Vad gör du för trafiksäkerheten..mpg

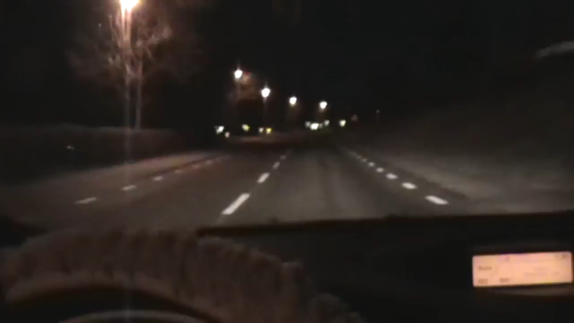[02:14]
tror att det inte är något övergångsställe. De här vita ränderna har nog haft en viss betydelse för att göra folk uppmärksamma på att här måste man stanna och släppa före fotgängare. Kör man i 80 km i timmar så är det inte många som klarar att låta bli att göra en omkörning.